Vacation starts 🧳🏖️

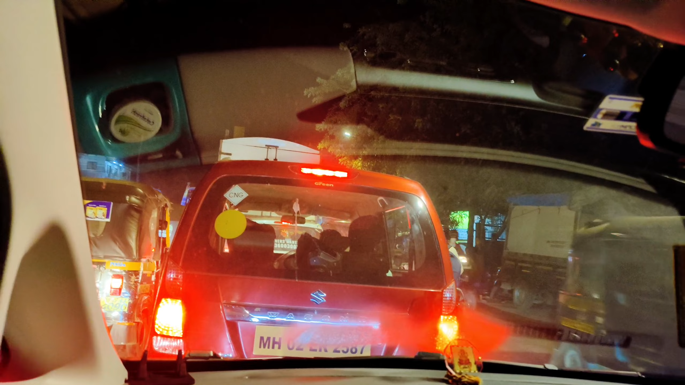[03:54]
सो गाइस वहां से हम लोग निकल चुके हैं, आपको नहीं दिखाया डोसा खाते हुए क्योंकि भूख बहुत लगी थी, और अभी फिलहाल देखो कितना रश है, अटक गए हैं, ये सजा मिली है आपको ना बताने की।